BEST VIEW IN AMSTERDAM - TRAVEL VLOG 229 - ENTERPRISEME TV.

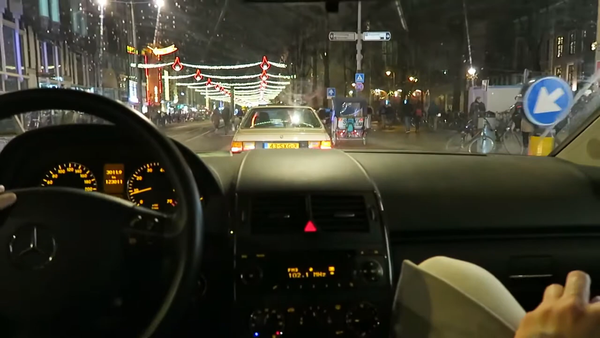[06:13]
Oh my gosh I just realized I haven't been in the center ever since I came back and look at this look at this It's almost like Diwali in Mumbai It looks so cool. It's seriously. They never had this Christmas decorations before it's really beautiful.